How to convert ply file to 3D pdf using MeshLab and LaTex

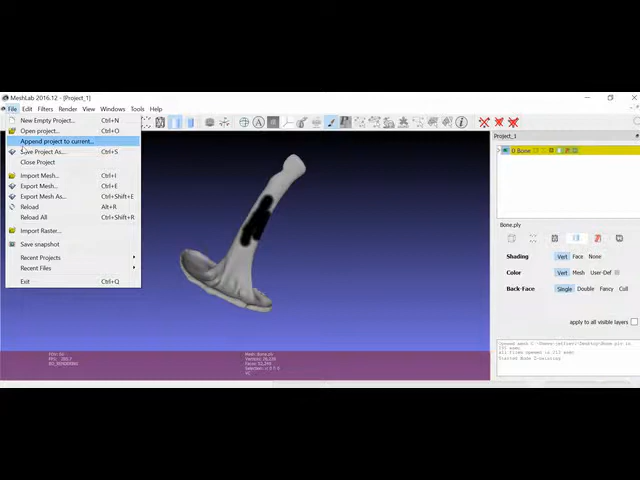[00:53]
just have to export it as a different file format than the typical STL PLY file types you
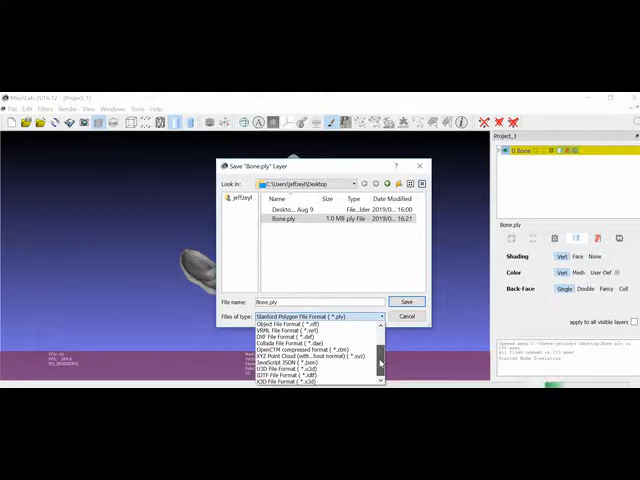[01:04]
want to export it as a you 3d file format okay and I'm just going to export it onto the desktop I'm going to check color so it's going to also include the paint that I put on
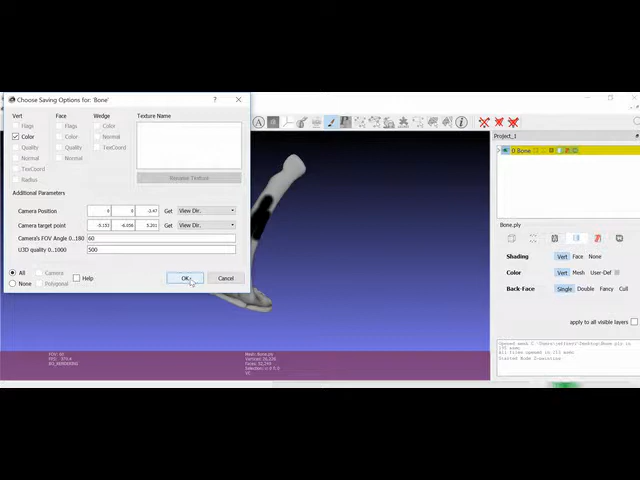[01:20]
the model and then if I check back on the desktop it should